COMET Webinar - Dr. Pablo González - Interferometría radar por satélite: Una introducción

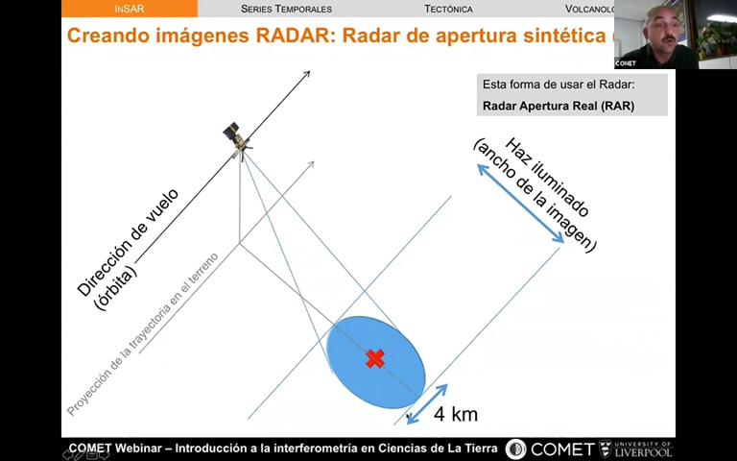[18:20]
el área iluminada por ese pulso de energía electromagnética sería debido a la altura a la que orbita en torno a unos 4 kilómetros y ese sería nuestro tamaño de píxel sin embargo como ya he dicho queremos obtener resoluciones espaciales del orden de decenas de metros o centenas de metros ¿cómo se obtiene eso?
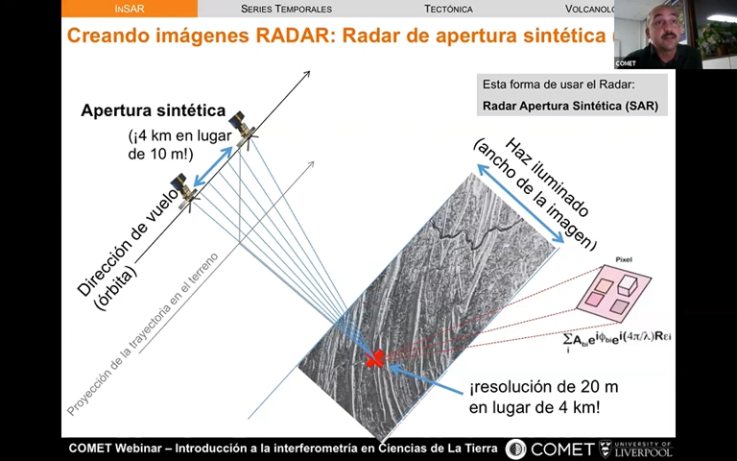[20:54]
constructiva de todas las aportaciones de esos objetos dentro del píxel bueno ¿qué es lo que devuelve y qué es lo que contiene una imagen radar de apertura sintética? una imagen radar de apertura sintética
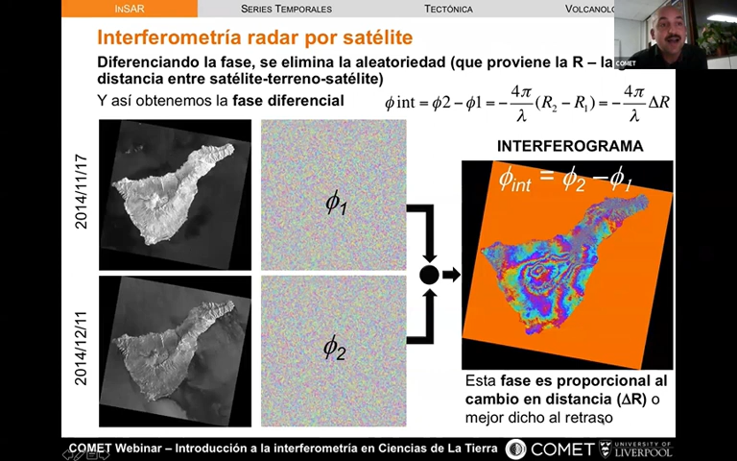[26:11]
la diferencia de fases y que esa diferencia de fase es proporcional al cambio de distancia o de forma más general al retraso relativo entre de las fases vamos a ver que no solo se puede interpretar eso como dijimos muy al principio el patrón interferométrico